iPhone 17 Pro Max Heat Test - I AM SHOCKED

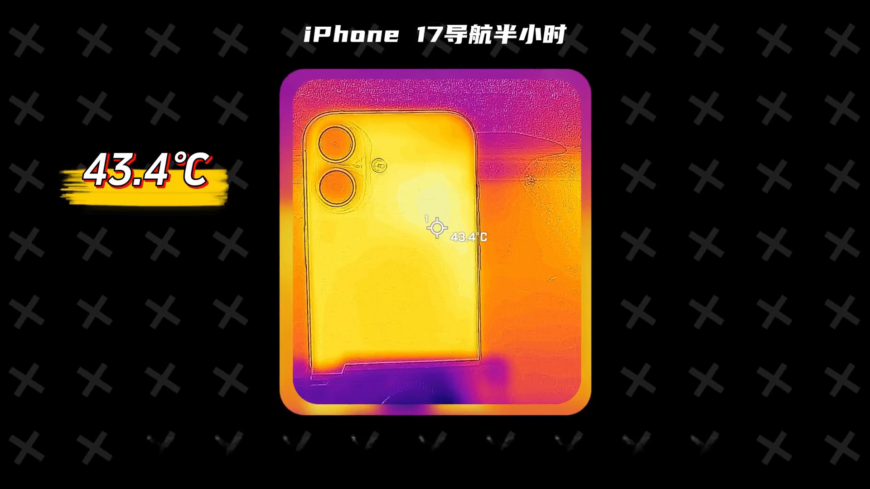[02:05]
On screen: spot 43.4°C
We can see the iPhone 17's temperature is 43.4 degrees, the iPhone 17 Pro Max's maximum temperature is 43.1 degrees,
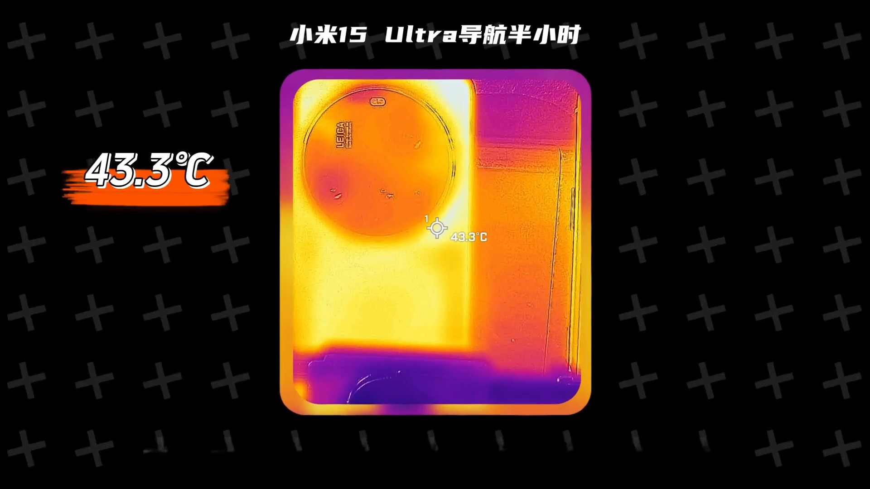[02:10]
On screen: spot 43.3°C
and the Xiaomi 15 Ultra's temperature is 43.3 degrees.
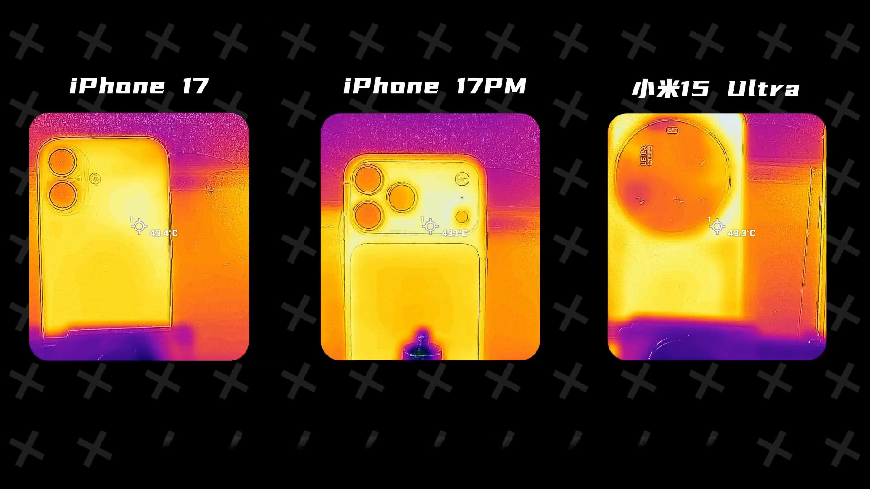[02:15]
Under the scorching sun, the temperatures of the three phones didn't rise dramatically.
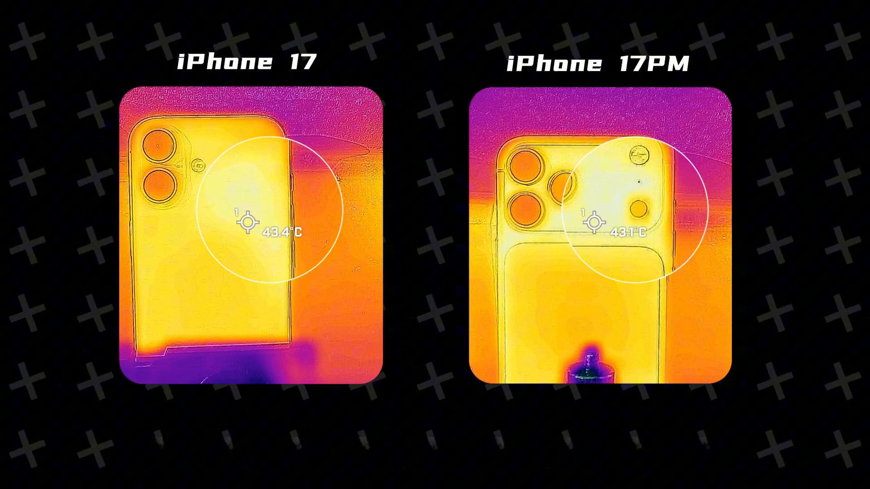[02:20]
We can also see that the heat on the 17 and 17 Pro Max is mainly concentrated on the right side of the body, near the chip's location. Overall, the heat distribution is quite even.
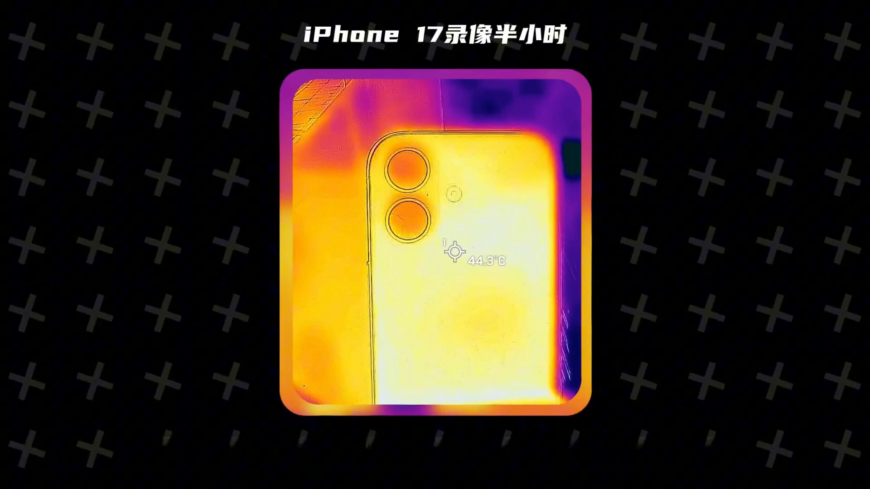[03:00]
The iPhone 17's maximum body temperature is 44.3 degrees, the iPhone 17 Pro Max's is 44.2 degrees,
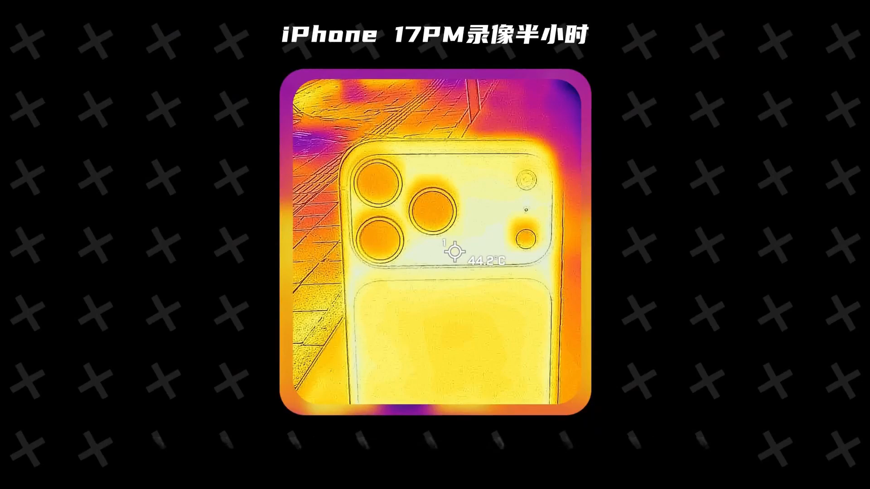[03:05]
and the Xiaomi 15 Ultra's has reached 44.5 degrees.
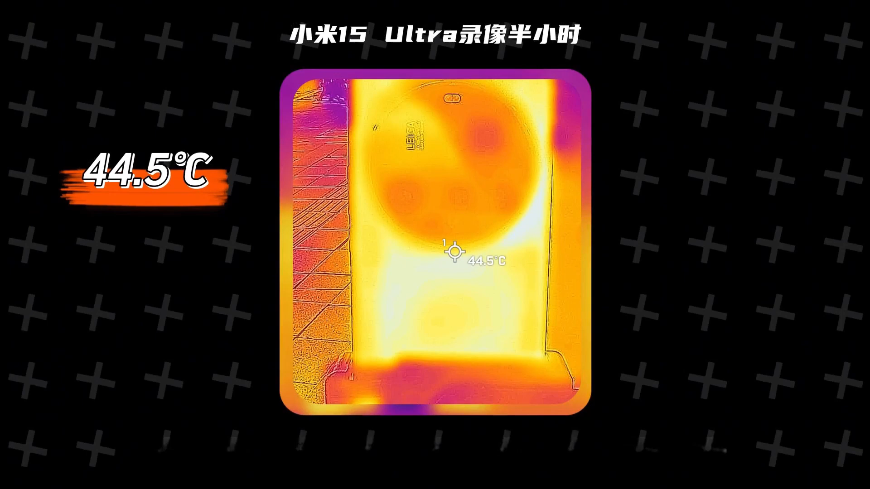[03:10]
On screen: spot 44.5°C
In addition, the iPhone's heat distribution is very even, whereas the Xiaomi clearly concentrates heat below and to the right of the battery and camera.
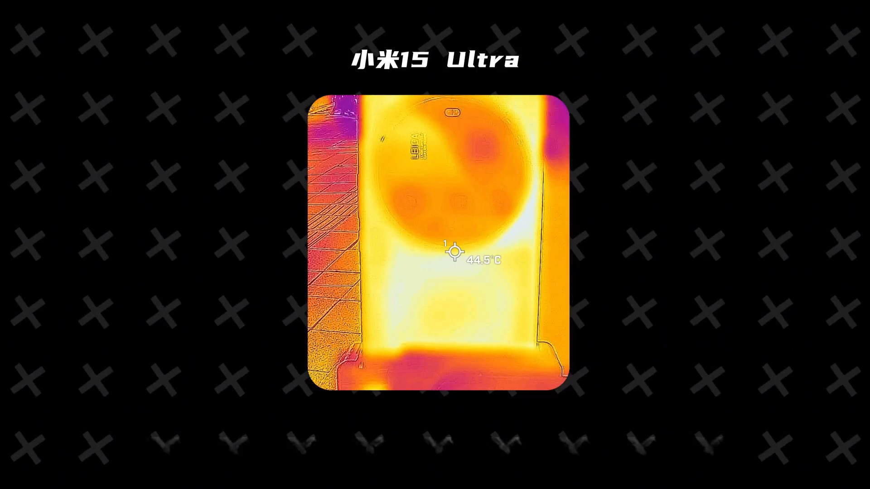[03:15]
Looking at the data, we can't tell if the Pro Series cooling upgrade that Apple mentioned has truly improved heat dissipation.